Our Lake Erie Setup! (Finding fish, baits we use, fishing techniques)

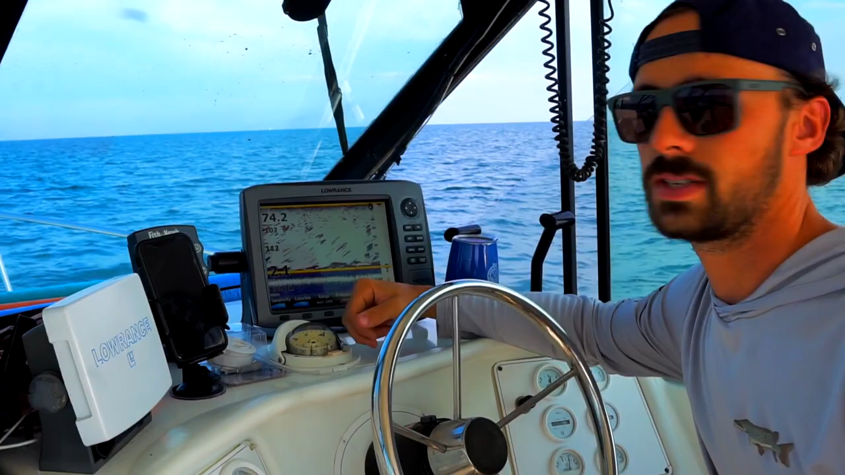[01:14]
We're sitting in about 75 to, we're looking from about 75 to 110 foot range. But the main thing when you're looking for is if you're pulling up to a spot and you're trolling around and you're not seeing any bait or any marks, give it some time, they'll come. If they don't come, then you gotta get going. Out on Lake Erie right now in that summertime, we're looking for all these little things.
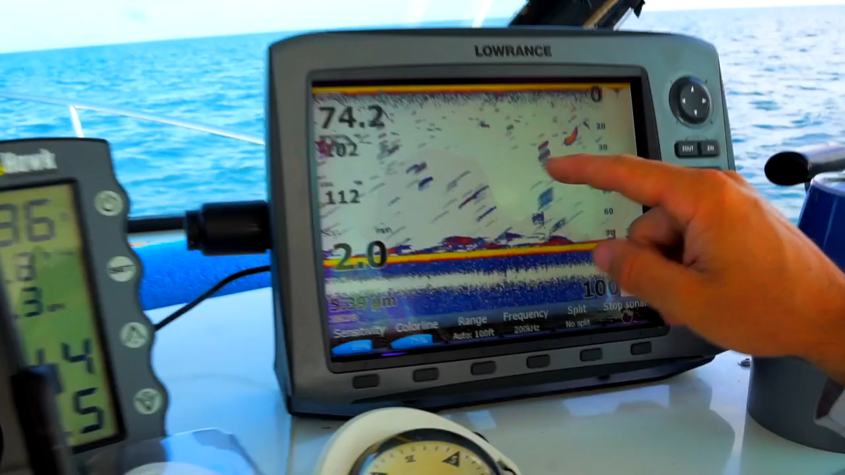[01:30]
All these little marks are either little dispersed bait schools, big bait schools down here.
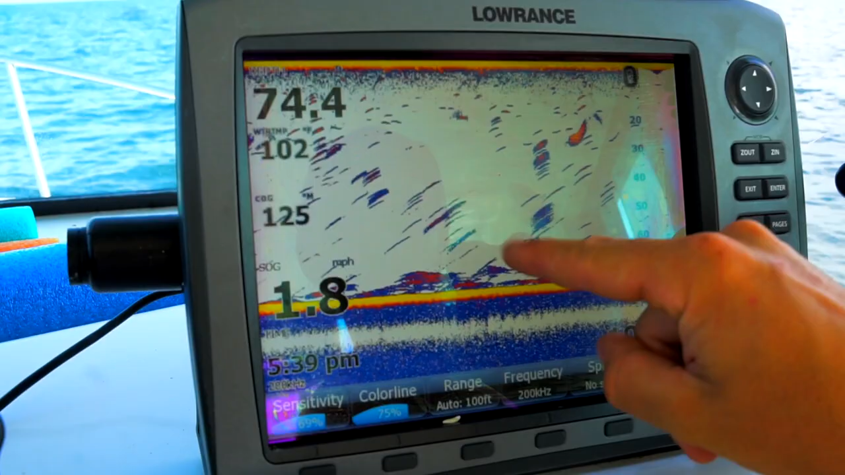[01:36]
On screen: speed 1.8 mph
You'll see a bait school right here. And these can all be silver bass.
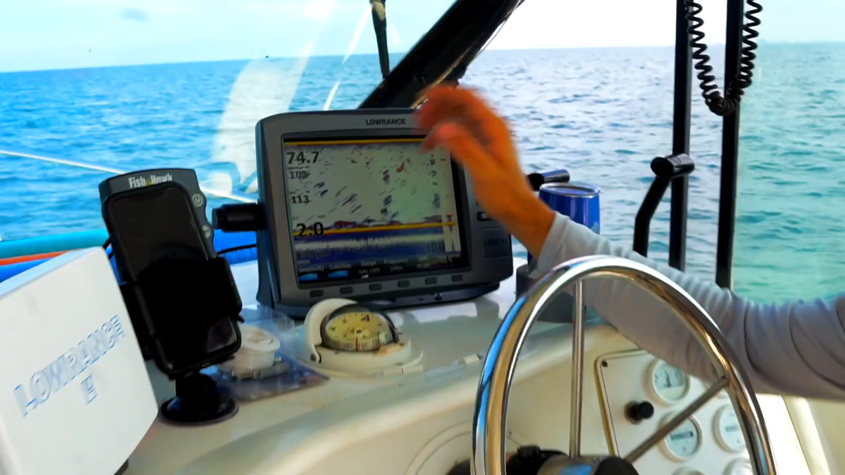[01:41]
They could be some walleye dispersed. There might be some rainbows in there. So we're marking a ton of fish. There is some interference amongst this, but there's definitely fish around here. We're seeing a lot around the deep portions right now. It's still a little bit early.
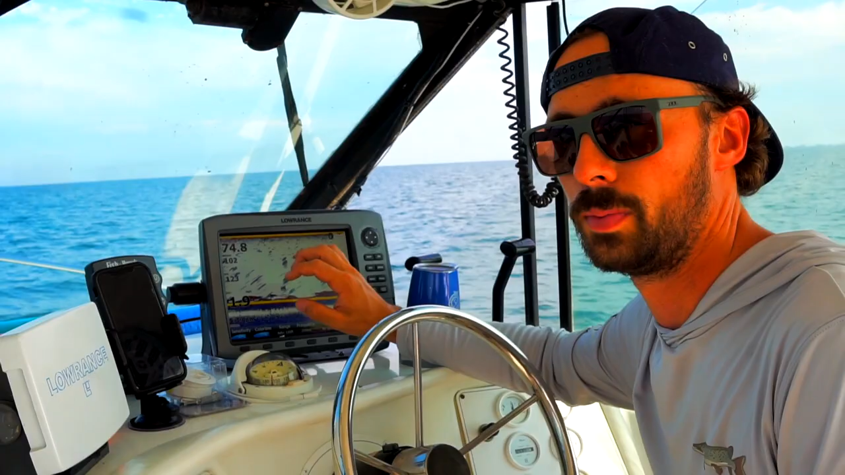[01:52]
It's about 5:30 right now. So we're hoping that these clumps and these marks all along the bottom start to become more active as that night comes and they start to move up earlier, or a little bit shallower into that, we'll say 30 to 50 foot range, and then hopefully that that dusk bite comes on and we can start putting some walleye in the boat. Right now we're just kind of hoping for a few to keep us busy before that hot bite comes in at the evening time. So that's exactly what we're looking at on our sonar when it comes to picking our places where we're going to start.